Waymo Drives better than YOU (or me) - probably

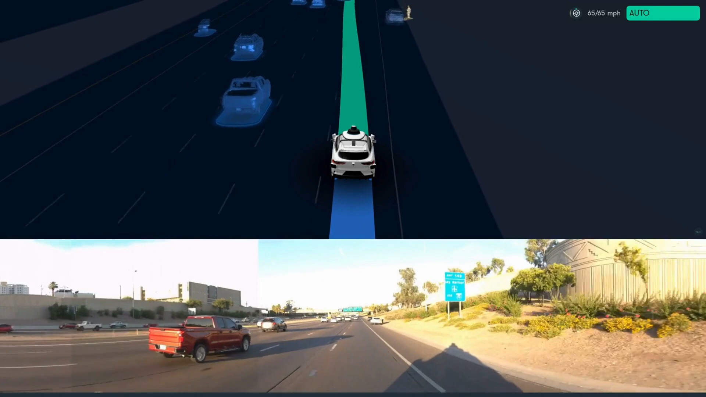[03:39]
The route we ended up taking was on local roads because highway driving is still going through internal testing. Waymo is an SAE Level 4 autonomous vehicle.
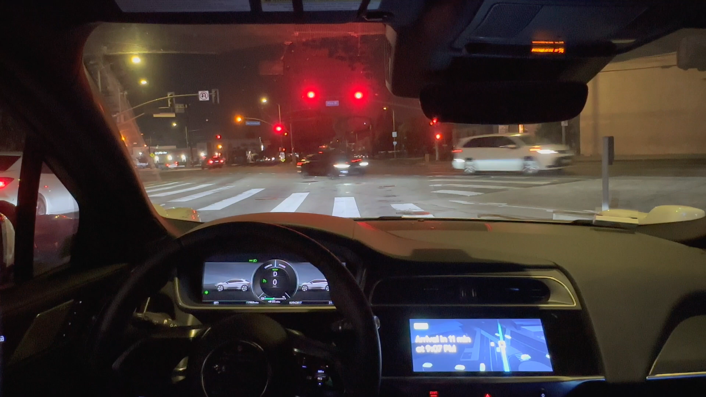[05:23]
Well, actually Waymo pulled over for the police, and that was super cool. Waymo vehicles have been testing audio sensing technology to make the driving experience better. So I'm riding along a road and as the vehicle crests the hill, you'll start to hear a siren off in the distance. Only after reaching the top can you see the flashing lights. The vehicle decides to pull over just like they taught us meatheads in driver training.
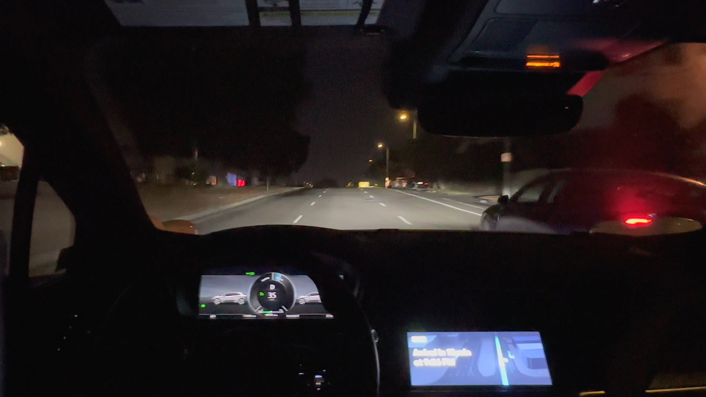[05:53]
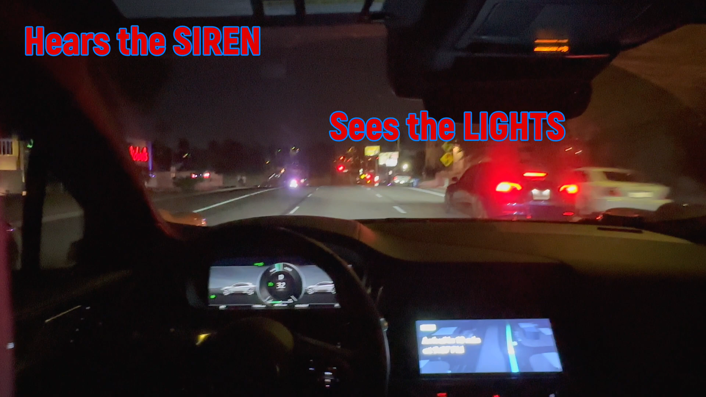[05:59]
Let me play that again. This time, check out the lower display to watch how it shows the path it plans to take. The blue line wiggles, but the vehicle itself moved with confidence. Eventually, it decides that the emergency vehicle is across a divided road and it proceeds forward.
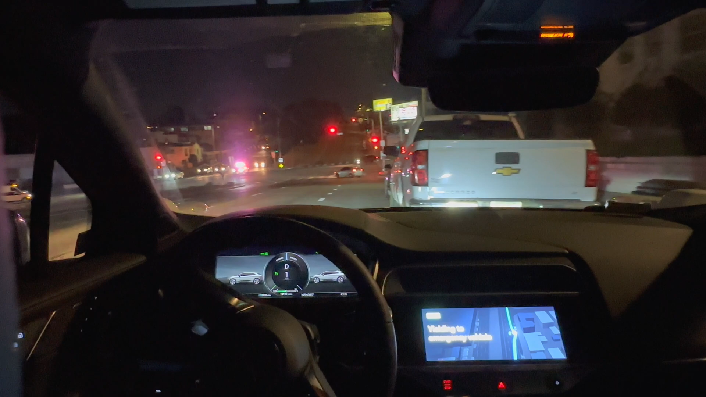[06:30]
It's a great job. Unlike humans, Waymo Driver follows the rules.
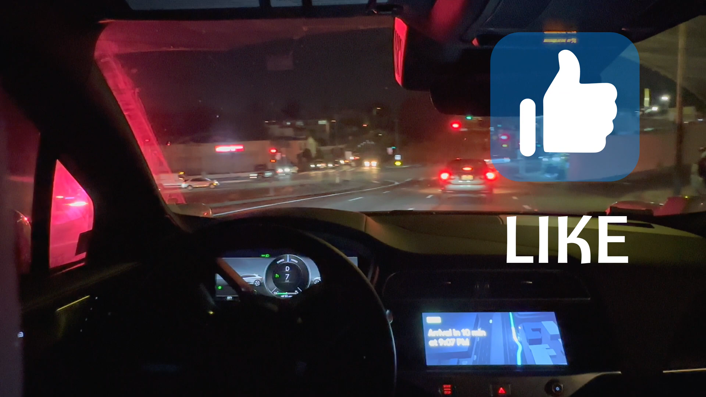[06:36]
It doesn't go over the speed limit. It pulls over for emergency vehicles.
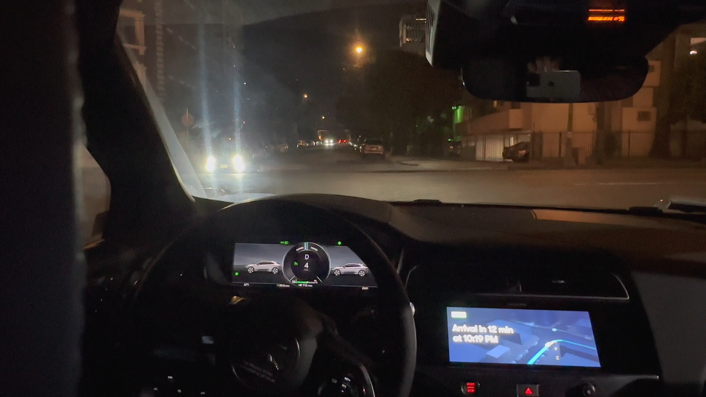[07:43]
If you look at the rear display, you can see changes in its intended path, but you never really feel any uncertainty. Waymo accelerates like a human Uber driver. There's nothing wrong with that. Just surprised how confidently it accelerates. I kind of expected it to be really slow, but it accelerates smoothly to the speed limit, but never beyond it.
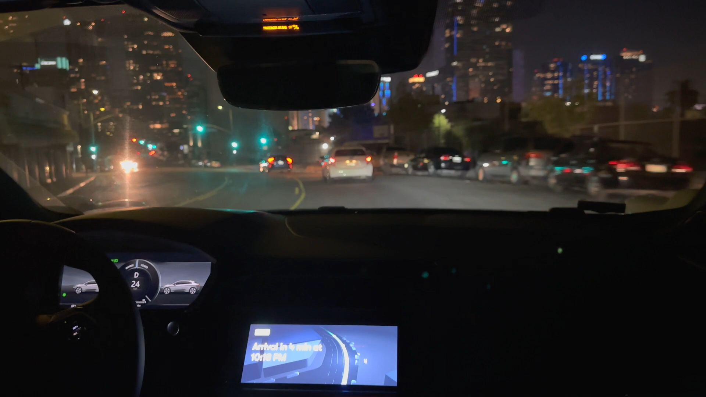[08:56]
Up ahead, there are some people getting out of a pickup truck.
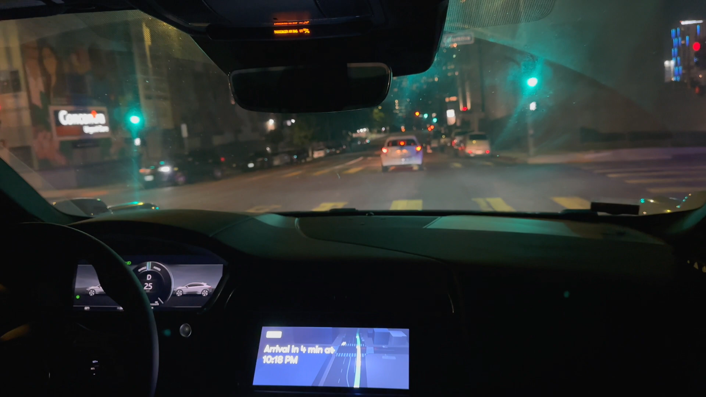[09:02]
Waymo is able to get by veering slightly to the left around them, but it wisely chooses to reduce its speed before passing, cutting the speed by more than half.
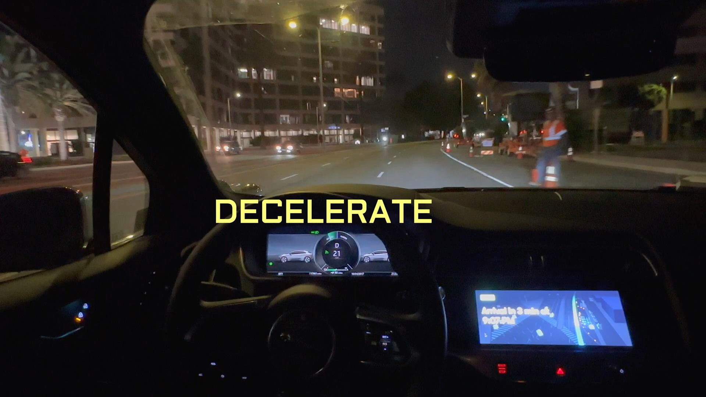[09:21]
Another example, as we come around this curve, there are traffic cones and a construction worker standing along the side of the road. We're traveling at 35 miles an hour and it drops down to 25 miles per hour as it passes.
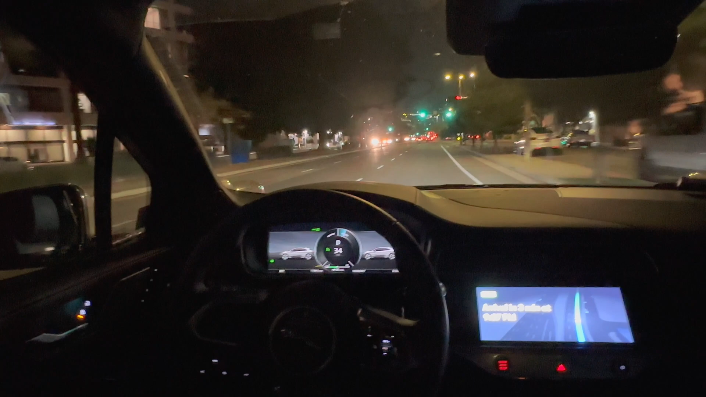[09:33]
Another good choice and another of example where I did not see that guy from the backseat.